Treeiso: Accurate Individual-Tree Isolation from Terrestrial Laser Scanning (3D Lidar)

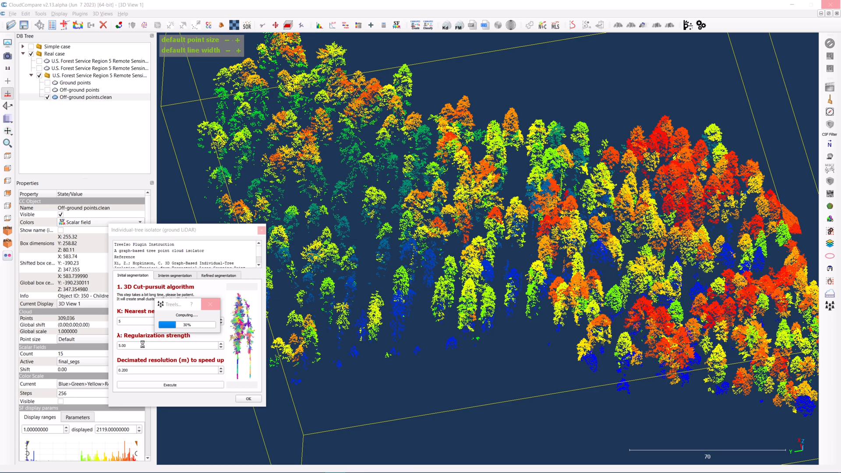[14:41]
Adjustments will be made to the decimation resolution and regularization
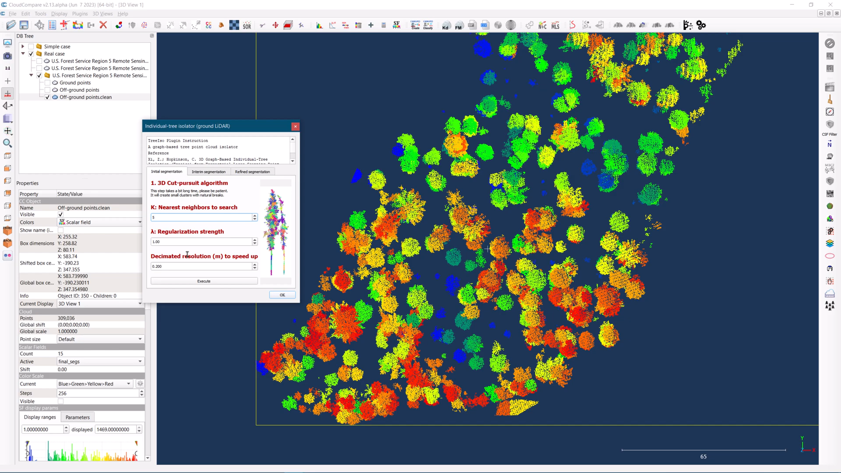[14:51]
strength in both the initial and intermediate segmentation steps. Increasing the decimation resolution helps expedite the processing time,
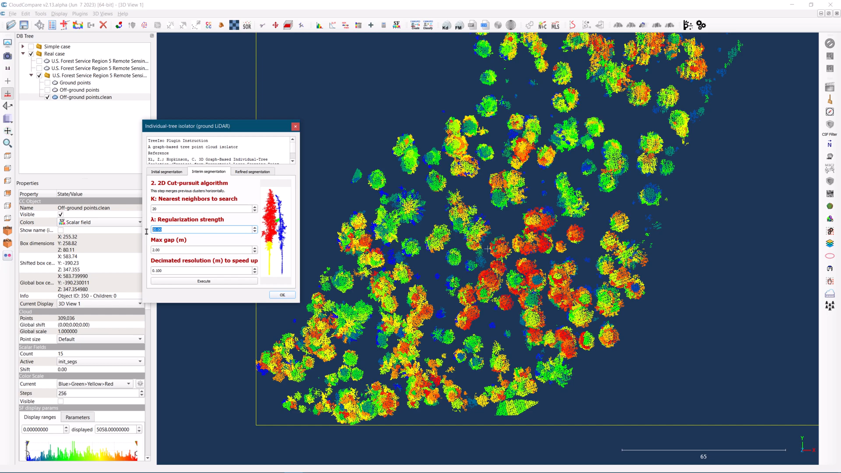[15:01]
while adjusting the regularization strength can enhance the accuracy of the tree isolation. And there we have it.
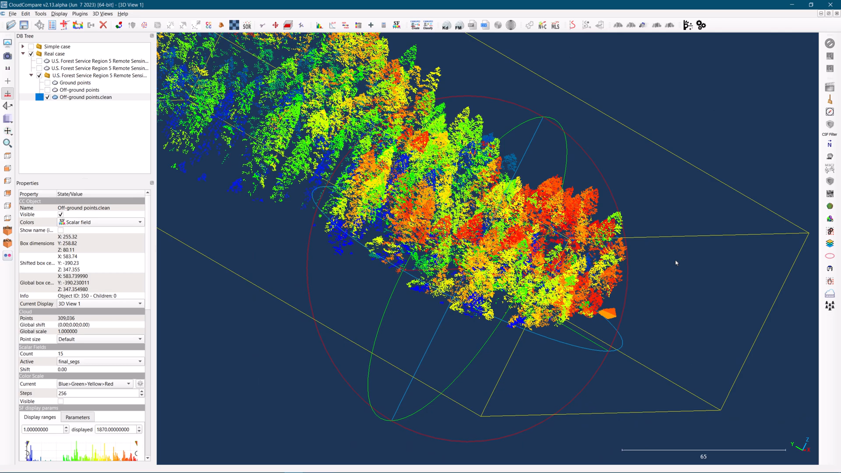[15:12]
Here are the results of the tree isolation process.
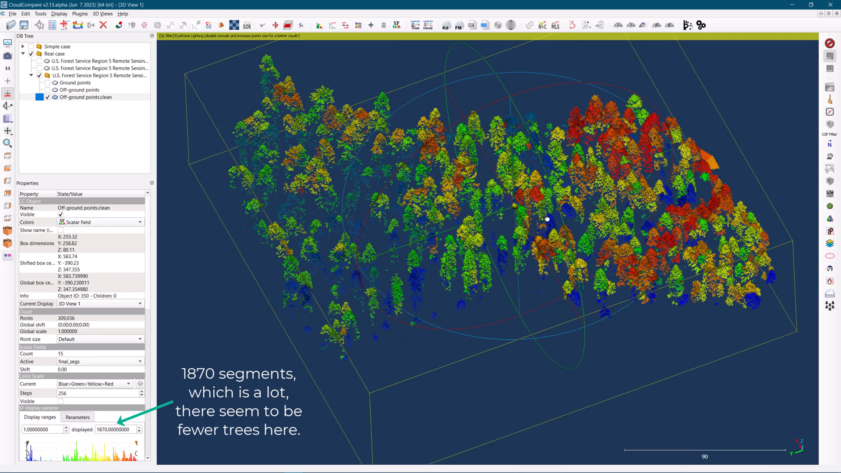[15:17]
It's important to note that they may not be perfect initially, but with some parameter adjustments,
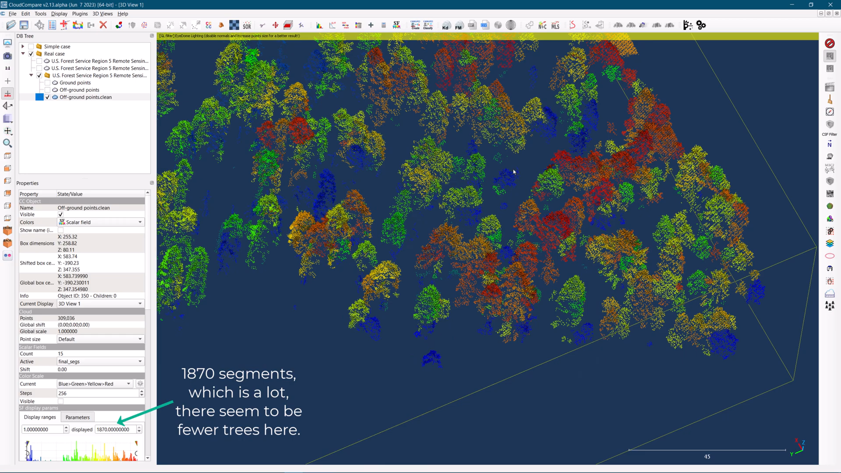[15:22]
we can fine-tune the results to achieve the most suitable outcome based on our specific requirements. This highlights the adaptability of the Tree ESO algorithm for aerial point clouds, even though its primary design was for terrestrial laser scanning. By experimenting with different parameters and techniques, we can optimize the performance of Tree ISO on
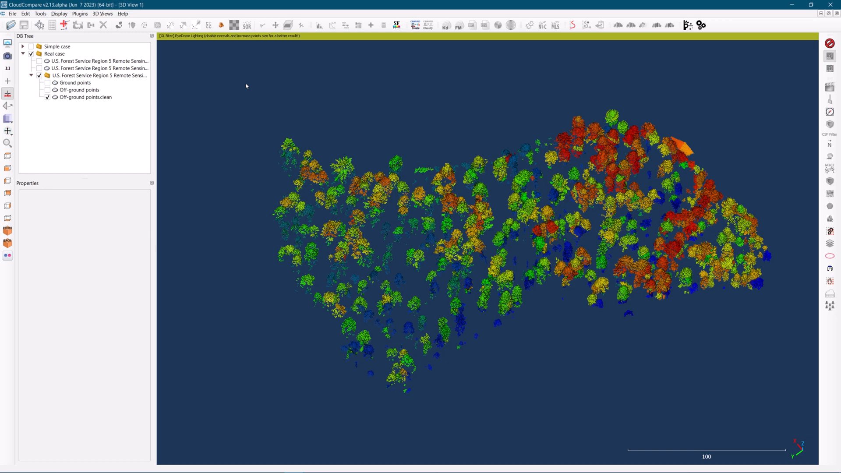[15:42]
aerial datasets and obtain accurate and reliable tree isolation results. In conclusion, the Tree ESO algorithm for individual tree isolation from terrestrial laser scanning data offers valuable contributions to forestry and ecological studies. By accurately delineating individual trees, Tree ESO enhances our understanding of forest ecosystems. It enables precise analysis of tree characteristics and supports informed decision-making for sustainable land management.